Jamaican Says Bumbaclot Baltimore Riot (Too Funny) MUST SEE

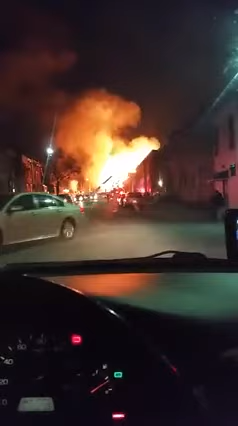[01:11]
I'm coming. Lord Clark, Rasta. Selassie, I know. Boy, I don't know, Rasta. I don't know. The man them a get from bad to worse. Them bun over west.